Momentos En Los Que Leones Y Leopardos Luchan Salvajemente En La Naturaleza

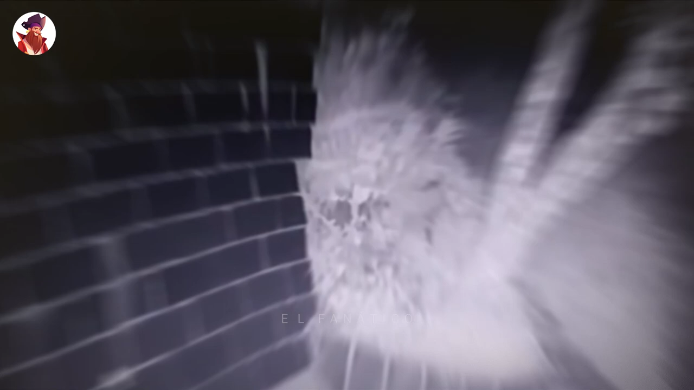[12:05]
Este leopardo embosca a este perro negro cuando salta sobre él desde arriba.
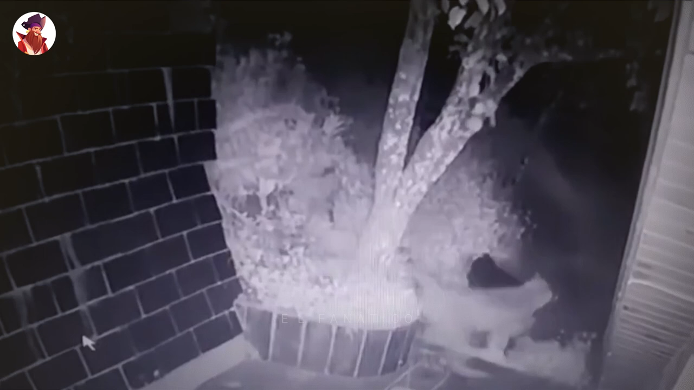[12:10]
Aunque parece que el perro no tenía ninguna posibilidad de sobrevivir, podemos ver cómo lo acaricia su dueño al final del video.
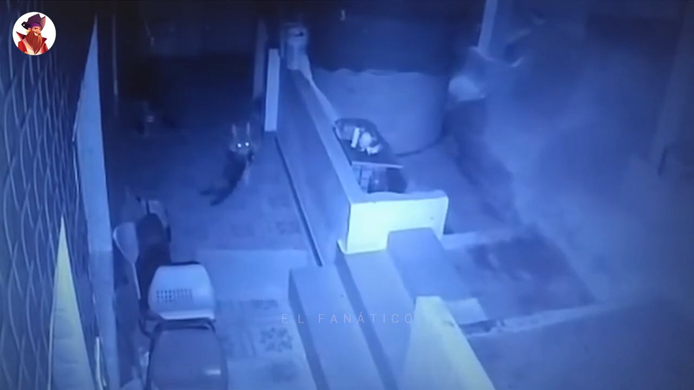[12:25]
El incidente ocurrió en un barrio residencial.
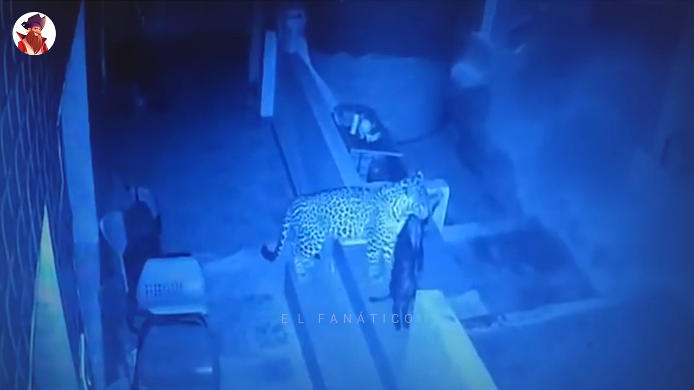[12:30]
El leopardo escaló la pared del bungalow para entrar y agredir al perro, según las imágenes de las cámaras de seguridad del incidente. Sin embargo, cuando el leopardo oyó que pasaba un vehículo por el bungalow, salió y se marchó. Cuando los propietarios de la residencia vieron la cinta de CCTV, a la mañana siguiente descubrieron el suceso. Los propietarios presentaron un informe al Servicio Forestal sobre lo sucedido.